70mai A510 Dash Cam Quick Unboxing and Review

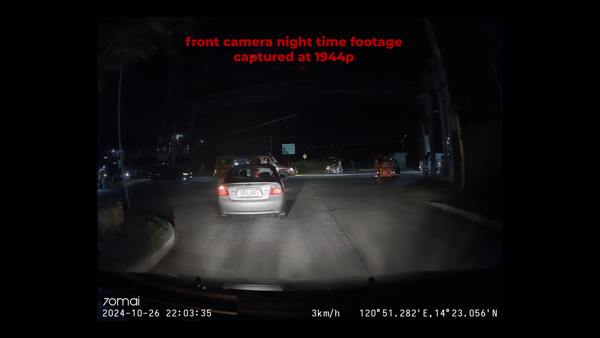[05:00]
Headlight flare is minimal, and detail is still visible. My rear camera footage might not fully reflect the true quality of the A510 due to the medium tint on my screen.